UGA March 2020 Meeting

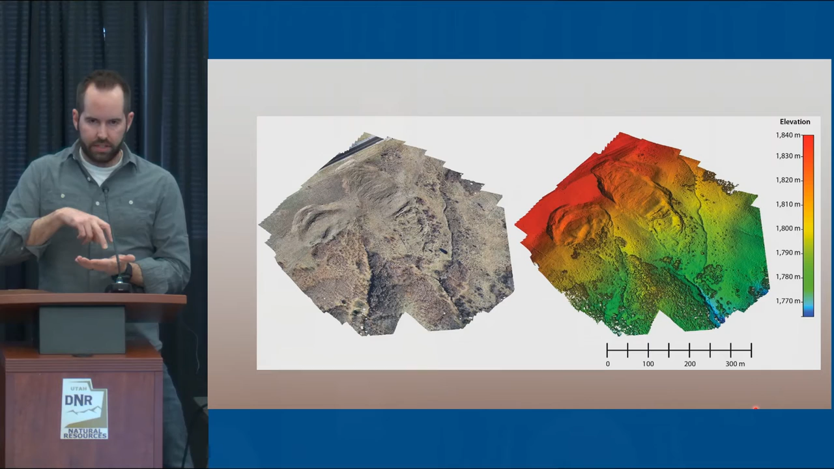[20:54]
The other nice thing, especially the waste dump and some of the other surveys, you can go out and do exact position reoccupations. And so, you can compare sort of the larger model using your ground control points and markers that they put in in the past that are high precision. All right. Spring Creek.
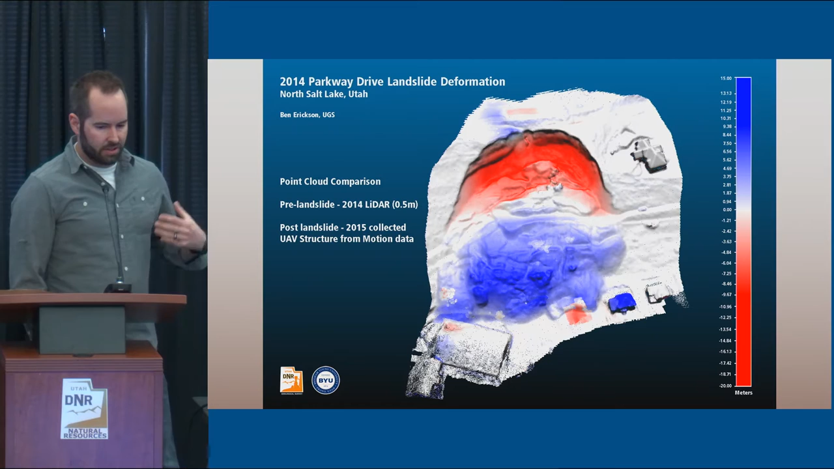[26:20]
And I think here it's pretty striking. Uh, I like to point out down on the bottom, lower right, you can see you've got, one of those homes has been removed. And it looks like one has been added since, well, that would go back to the 2014 LiDAR.
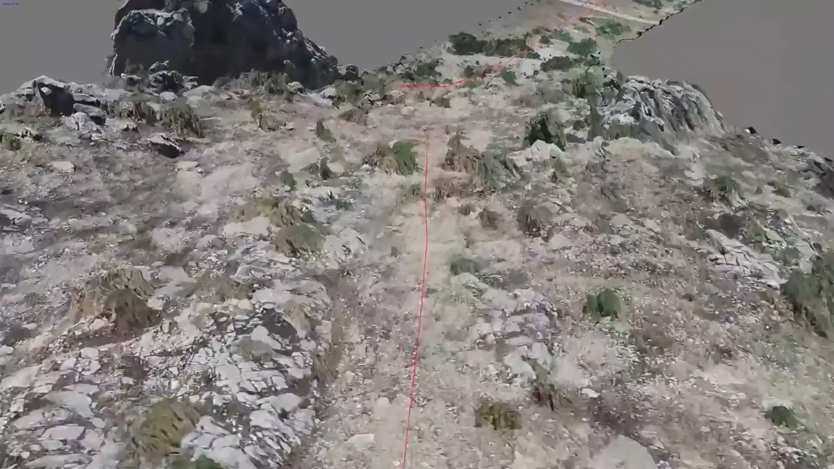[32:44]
Here it bounces over a cliff.
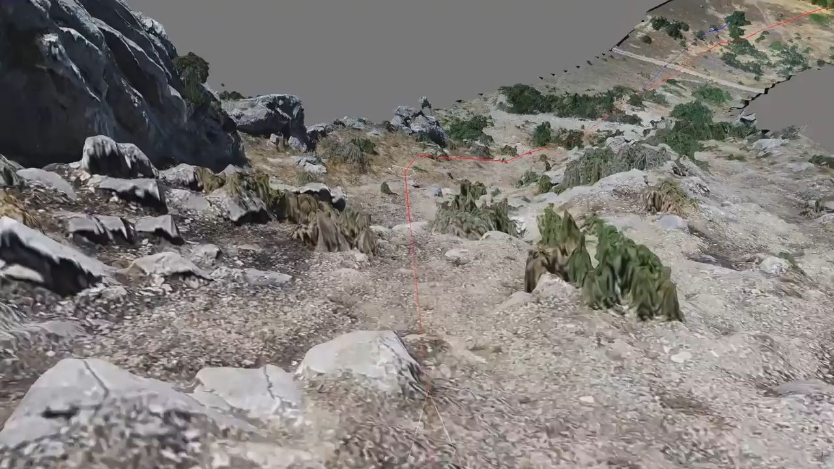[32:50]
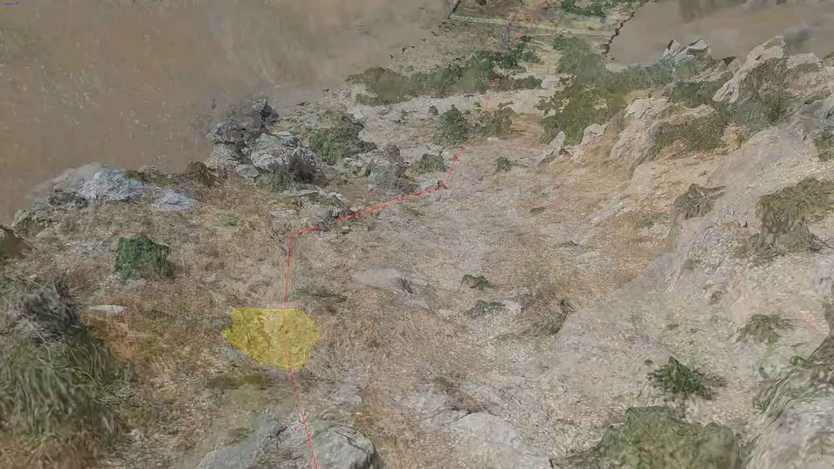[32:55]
It's one of the footprints or impact craters.
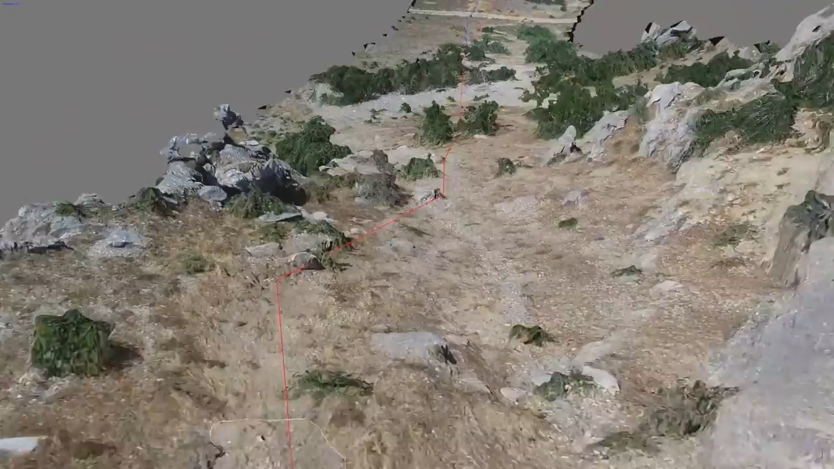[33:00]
So, they were huge. See, it plowed right through the trees, so it was easy to find lower down where there were trees.
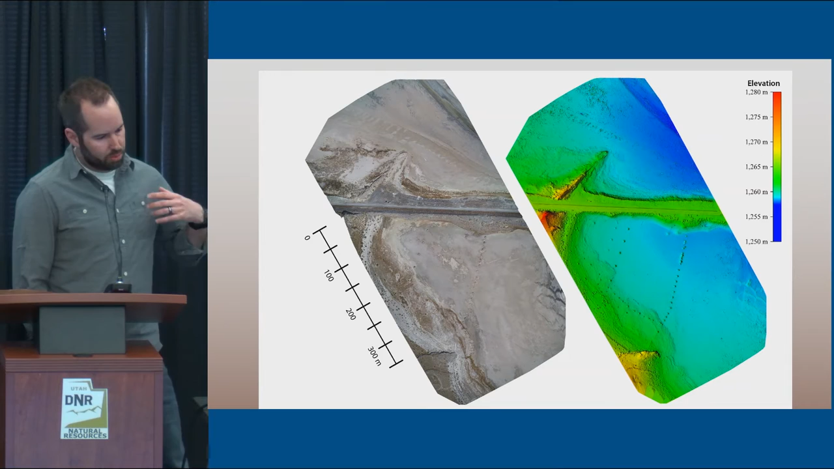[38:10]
So, I mean, basically it was a half day to go out, collect the data, come back, push it in the computer. If you didn't want to hang around too late in the office, just come back the next morning, pull it up. There you go. Good to go.
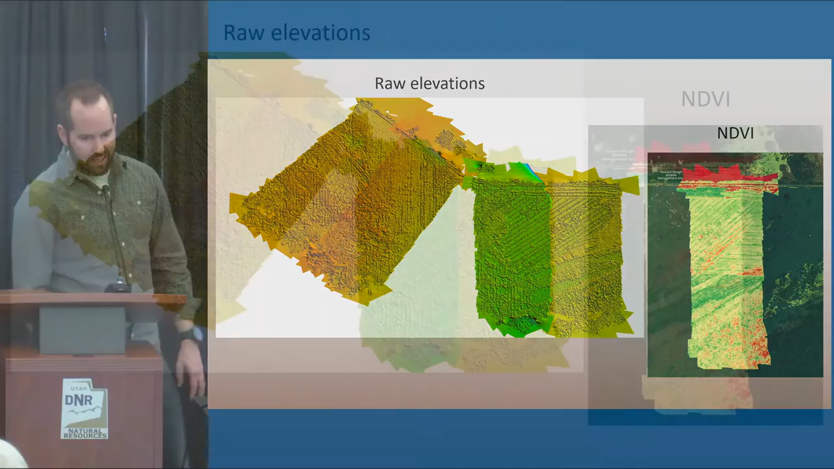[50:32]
These are four different zones that we flew last, at the end of last summer. And these will get pushed on, actually, to the University of Utah group with the NDVI that's over on that far-hand side that has to do with the vegetation.
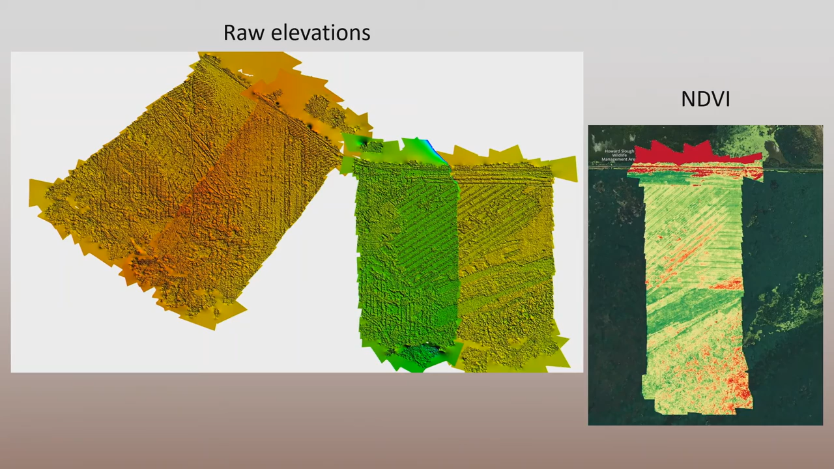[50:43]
They'll use that to create the maps and then send that to the contractors so then they know exactly what to program into their sprayers and their tractors. And a couple of notes.